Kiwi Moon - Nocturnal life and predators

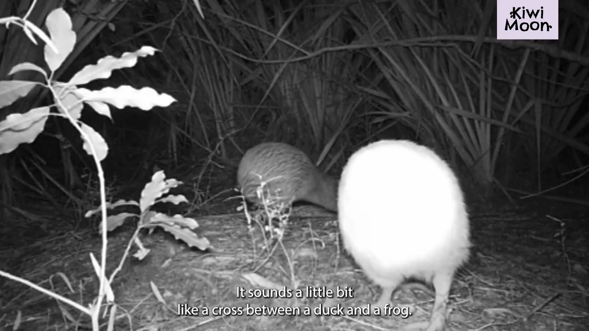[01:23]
I think the female is not quite so nice, it sounds a little bit like a cross between a duck and a frog.
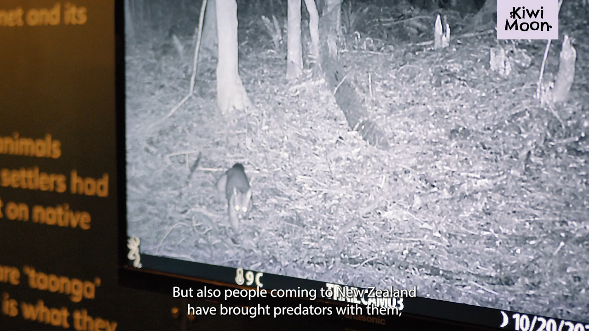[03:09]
But also, people coming to New Zealand have brought predators with them, and it's these predators that do come and kill our kiwis.